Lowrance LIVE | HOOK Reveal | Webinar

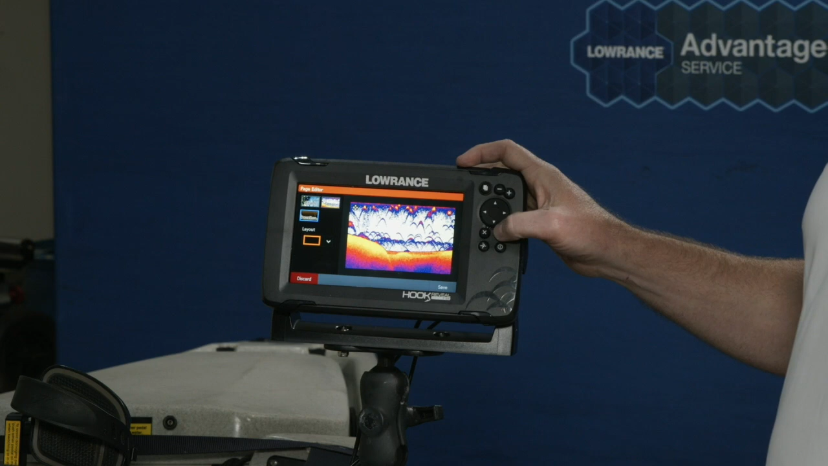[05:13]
which is great. It's one way to look at it. In certain scenarios I still do this if I'm drop shotting and I really want to track my bait and how the fish react, I'll probably still do a split screen view like this,
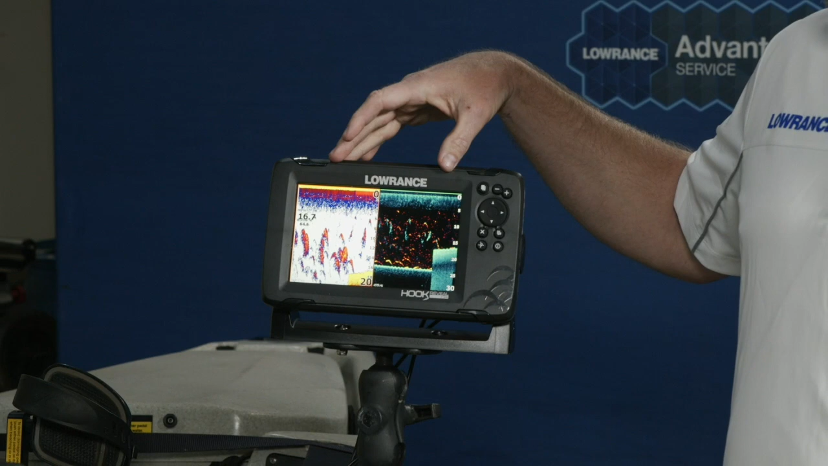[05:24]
but one thing you'll notice even on this seven inch reveal mounted on this Hobie kayak, is that when I split screen I now effectively have basically like two four and a half inch screens, not the best use of my screen real estate. So if I combine the best of both worlds into a single view, now I have a full seven inch screen, I have the full detail of the bottom along with the fish arches and people always ask me, is fish reveal the same as fish ID or is it the same as your other technology that you guys have had in the past overlay down scan.
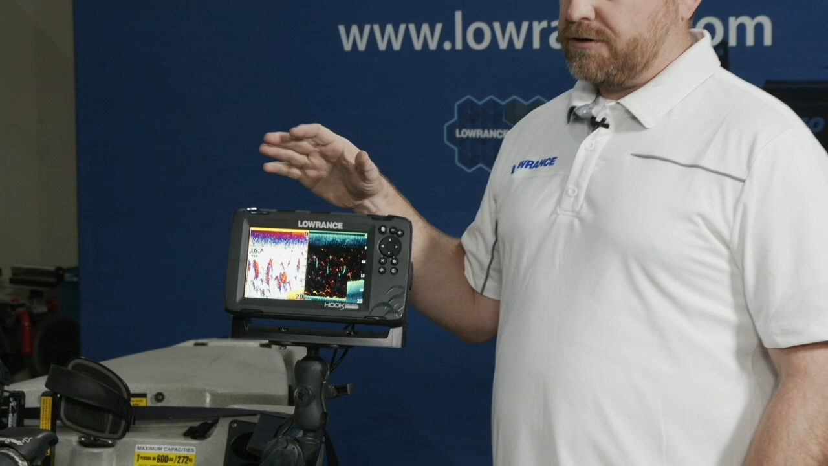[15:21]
chart and your sonar your chart in your side scan it just kind of depends on again which version of the hook reveal product you end up settling with
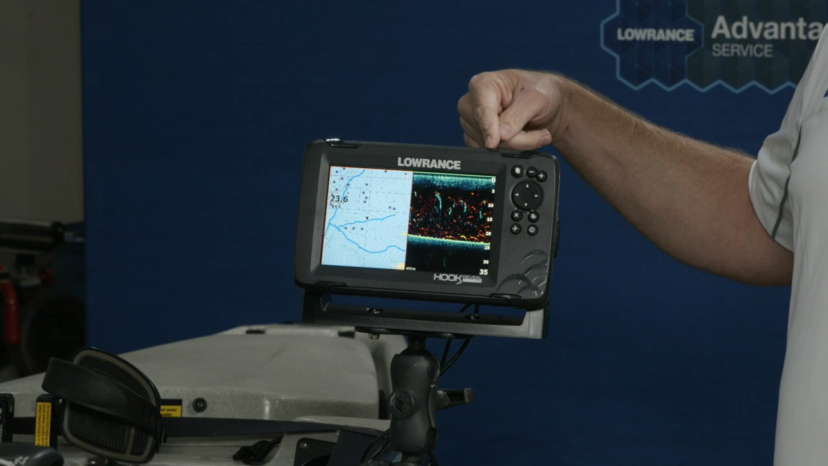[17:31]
down scan side by side I like to set up pages that allow me to just fish when I'm on the water as much as I play with these things on a daily basis which is probably way too often way too much when I get on the water I just kind of like to have it set up the way I like and I just like to go fish and so the way that I do that is with this we have some
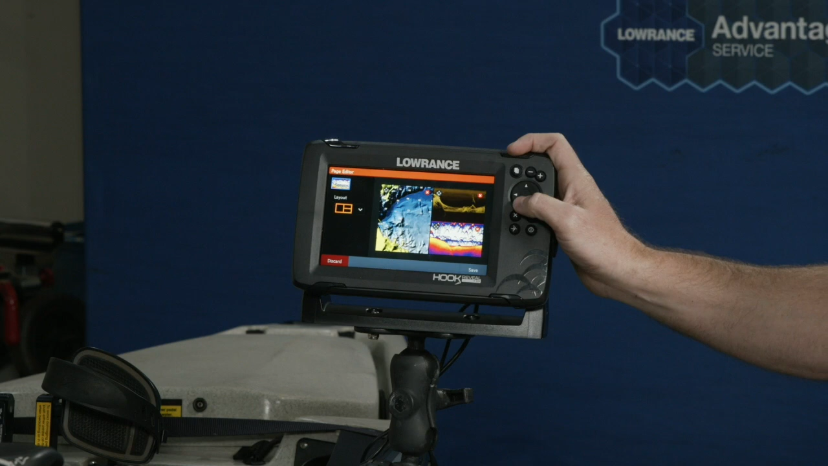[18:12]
and down scan I can do that if I want to change the layout of how that looks and I want a big chart at the bottom and down scan at the top and sonar at the top I can do that I can do them all side by side by side basically this is something you do in the garage you do before you go on the water for the very first time and you set it and forget it like this now this will be on my home screen and when I go to the home screen it's there it's ready for me to use I don't have to tinker with this so while we're all holed up in our garages and we're thinking about fishing and we may
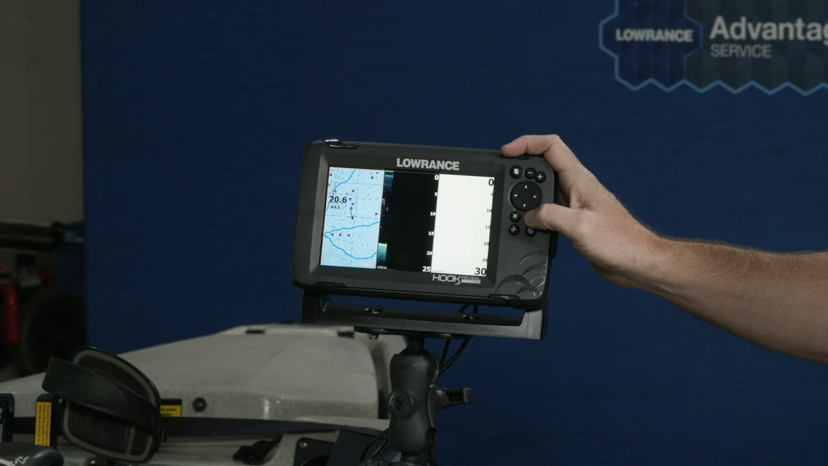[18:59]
screens that's one of the places where I think Lowrance makes it super easy so I'm going to go ahead and set this three-way split I'm going to save it and now there you see my chart my down scan and my sonar but when I go to my home page graphically laid out exactly like I just did it there is my split screen if
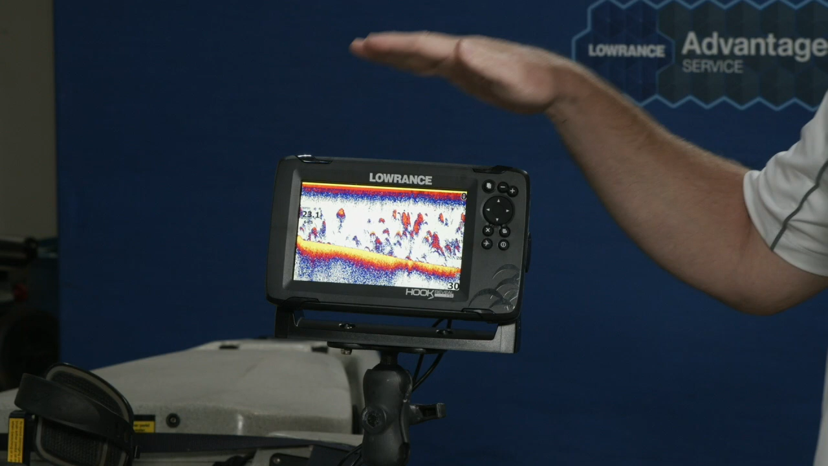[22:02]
another thing that people always ask me and one thing that we really tried very hard with the hook family and the hook reveal product is to make it super easy to operate again we have that intuitive home
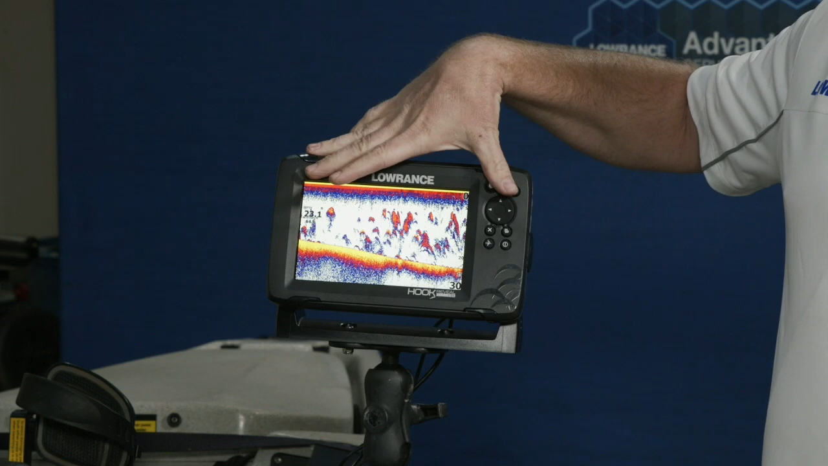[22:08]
screen it's all graphically based makes it easy to navigate but a question I get all the time is how best do I tune my sonar and I've been with Lowrance for 10 years now I was 12 years before the working for Lowrance and actually selling and installing fish finders so I've been in this game for a little bit now and I'll say even for me in the vast majority of situations I leave the unit in auto sounds hard to believe right we're always told you have to dial in your graph you have to pick the right you know sensitivity and color line and all these for the types
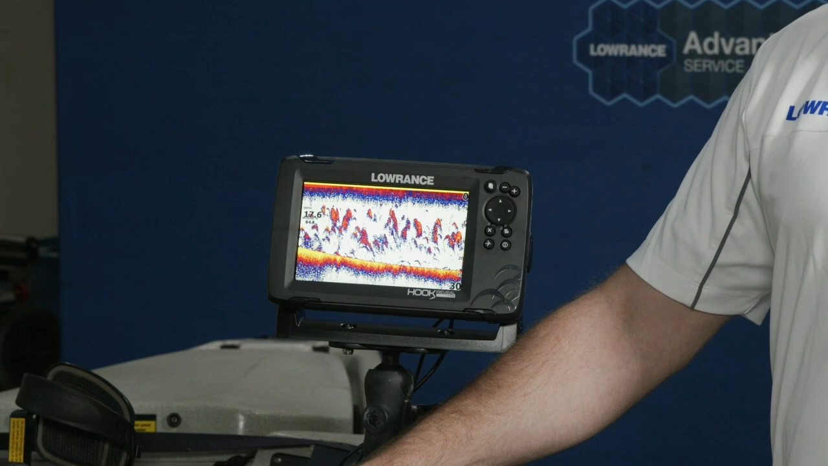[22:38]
of fishing you do if you're an experienced fish finder user that's correct you know you may want to dial some stuff in but I would say for 95%
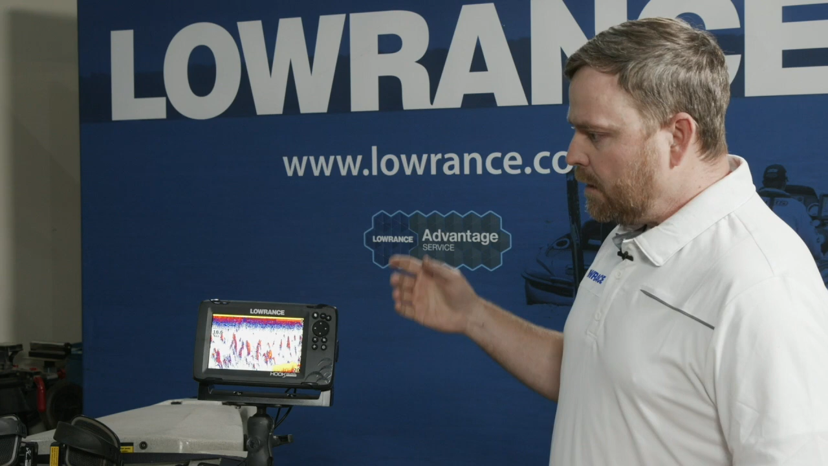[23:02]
that said within auto within the hook reveal we have a lot of things when you're in auto mode the
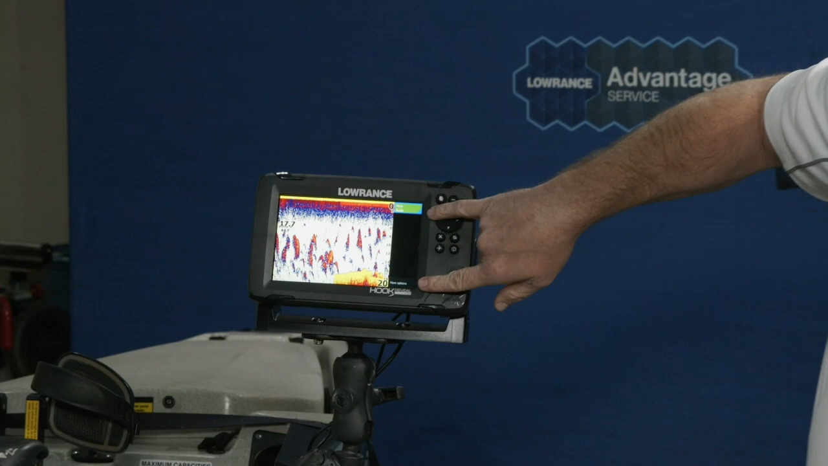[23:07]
menu is really clean there's nothing to get in your way there's nothing to confuse you there are a few things you can do you can go and you can do a split screen so if you wanted to do a split zoom or a flasher view you can do that
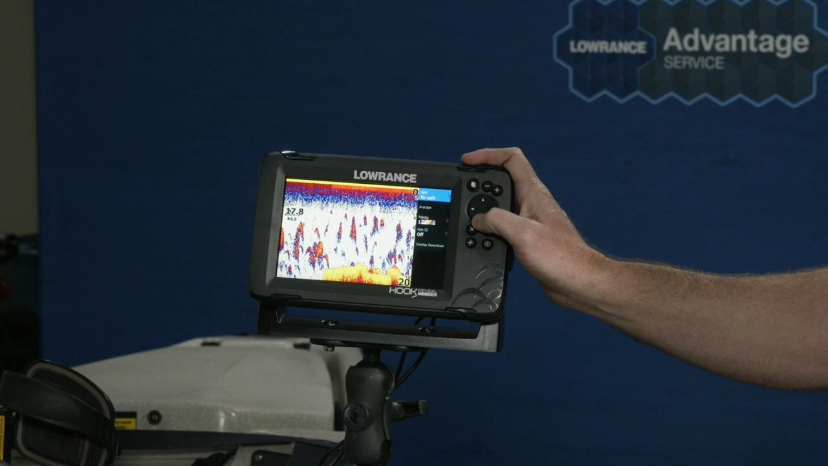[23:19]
if you want to turn the a scope on so you can see real-time sonar data you can do that the
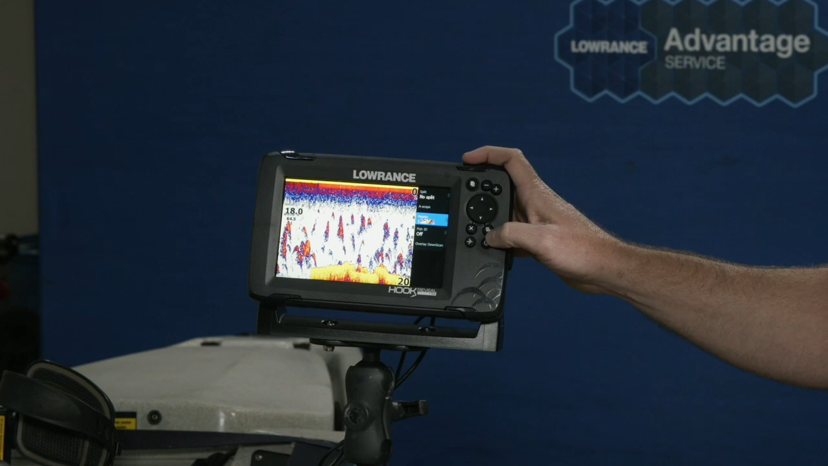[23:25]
most common one in here that people play with is pallet I like number one and number thirteen but I pallets
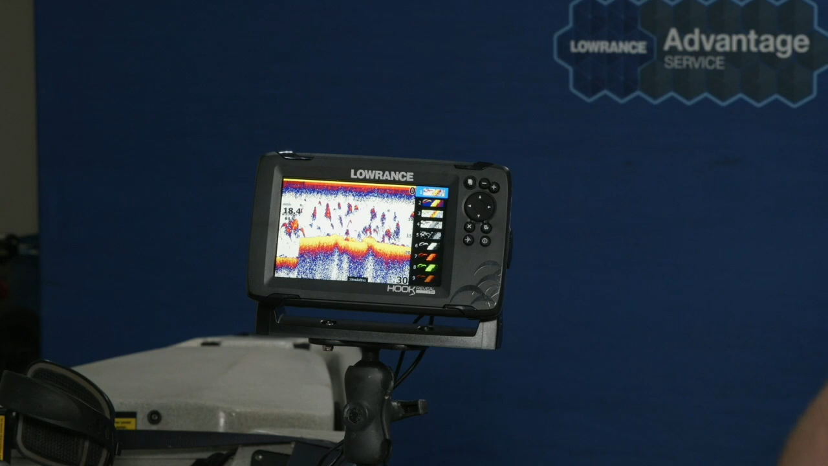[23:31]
are very subjective there is no right or wrong pallet it's whatever your eyes like or whatever the conditions
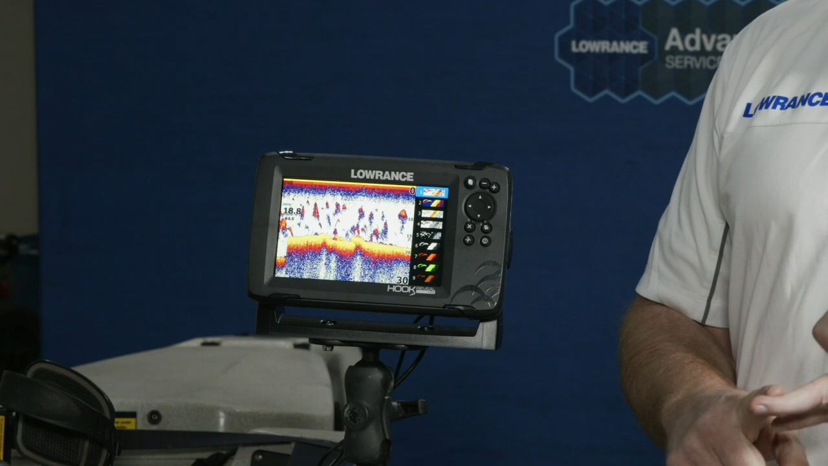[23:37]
are like for that day whether it's sonar side scan down scan what you like I may not like and that's why we have so many choices is it's really all depending on how your eyes see the screen in the given conditions in you know maybe just the way that your eyes actually see color so for me personally I like one in thirteen but there are scenarios and situations where I use the others so though that's an available when we I do I fish ID in here I personally never run fish ID turned on it works well enough usually what it's saying is a
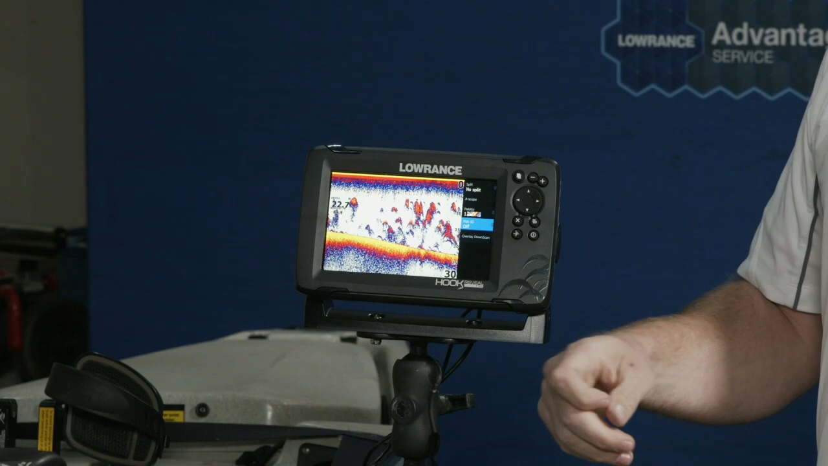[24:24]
fish is a fish but I fish long enough that I'm actually looking for these hooks these arches because I can not only tell the depth of something but I can tell it's relative size and it's it's relative intensity too so the the more color and something the thicker it in the more more intense that return actually is so it's actually a bigger fish versus a smaller fish and also when I'm trying to pick up fish right off the bottom say when I'm looking at my chirp sonar here I don't want that showing up as a fish dot I want to see how far off the bottom that fish actually is and then we also end up having their overlay down scan which is the pre the precursor to fish reveal that I was telling you about if you're an advanced fish finder user and again